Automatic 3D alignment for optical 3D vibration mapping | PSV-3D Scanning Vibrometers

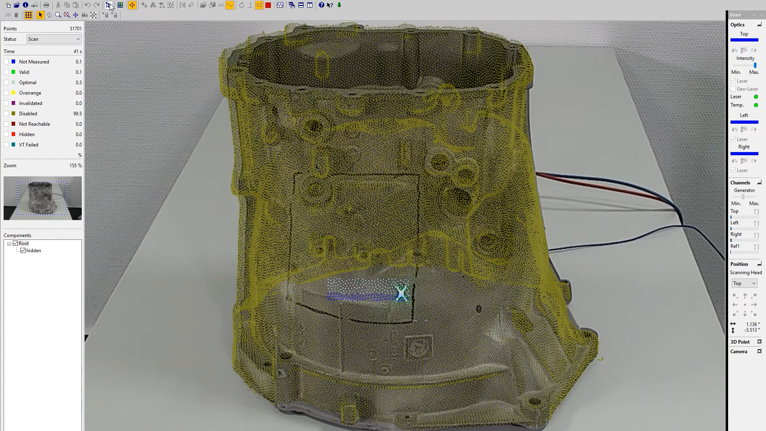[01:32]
the resulting footprint and spatial precision of the measurement spot are key for meaningful results.
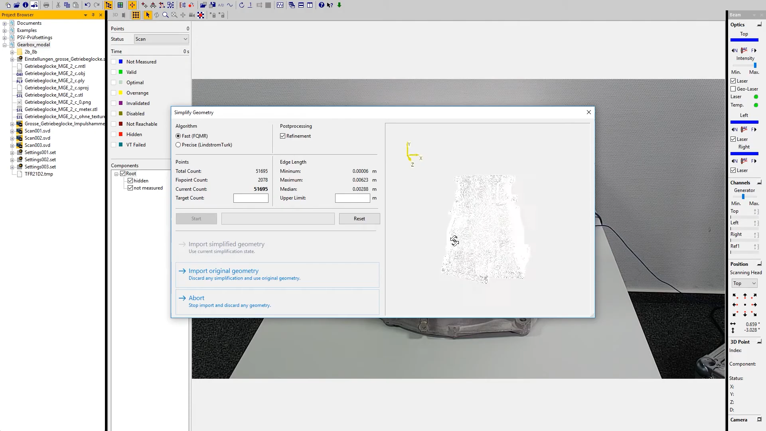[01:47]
For model updating, the imported digital model is matched to the real-world object.
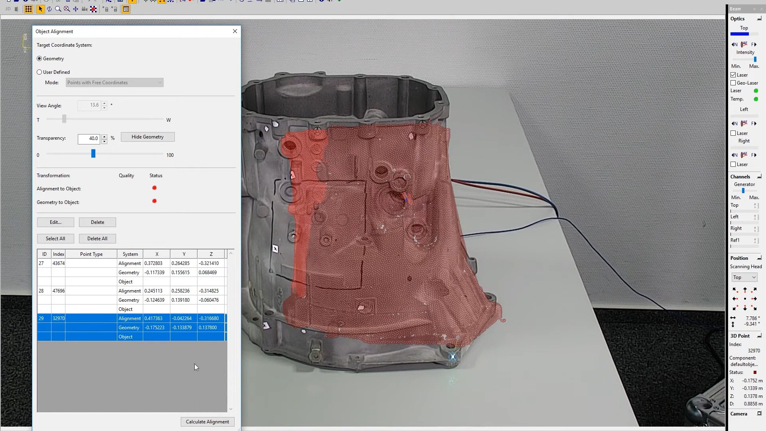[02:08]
Using matching pairs of reference points, the imported geometry model is precisely superimposed to its real-world counterpart.